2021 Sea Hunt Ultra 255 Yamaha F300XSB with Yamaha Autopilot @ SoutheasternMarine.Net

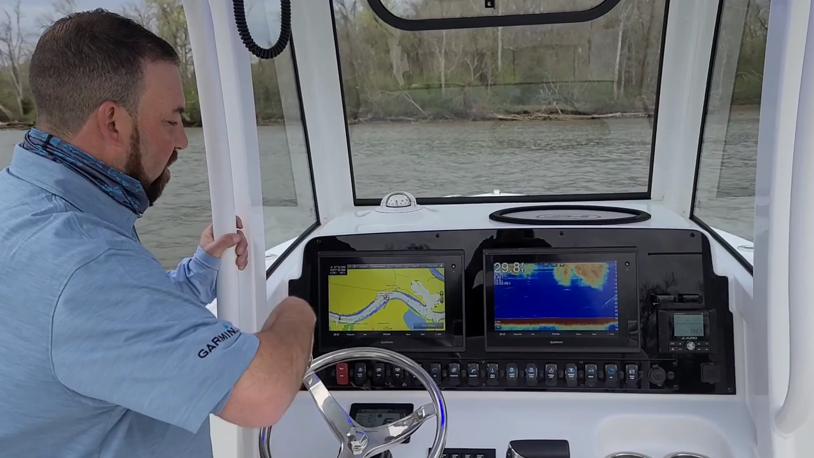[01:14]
And what we're going to do here on this chart plotter is we're just simply going to go and mark a waypoint here down the river. And we're going to choose the auto guidance function on this Garmin 1242 XSV.
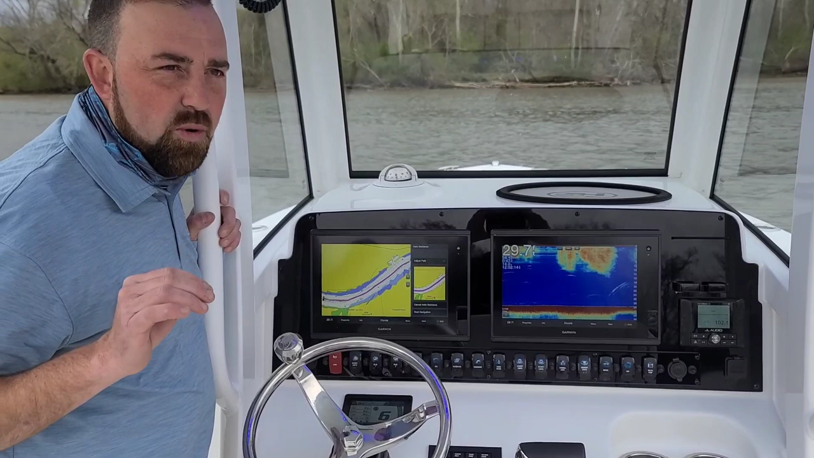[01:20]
And we're going to tell it to go ahead and start navigating. Now what auto guidance is going to do, auto guidance is going to keep us out of shallow water, which is good.
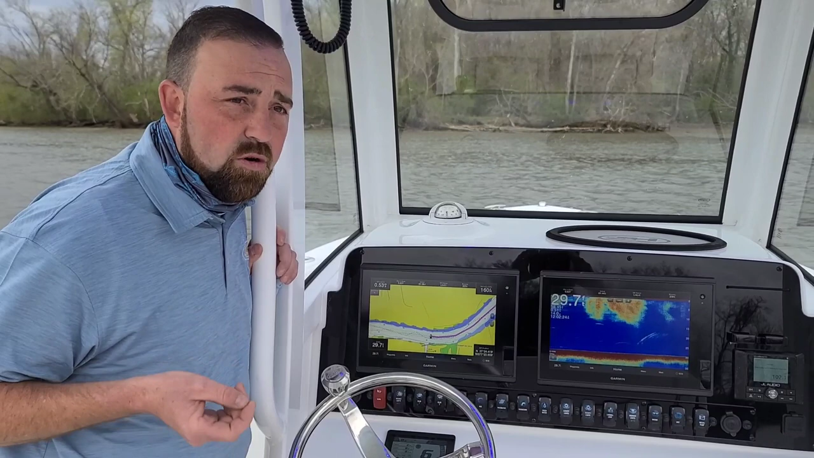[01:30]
Shallow water is bad when you're in a deep V 25 foot center console from C-Hunt boats. So once we've done that, we still have full ability to put the motor in gear
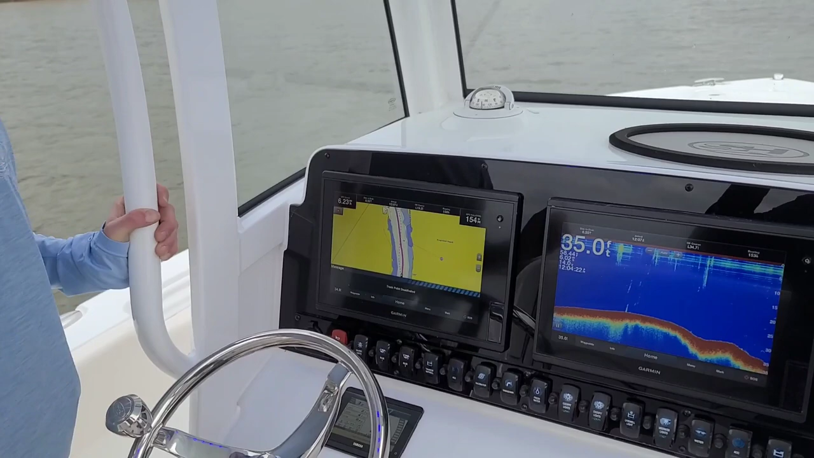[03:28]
And of course, the second I went to neutral track point was now deactivated. So it's got a lot of safety built in this boat to keep you from making a mistake with an auto-guided auto-driving boat.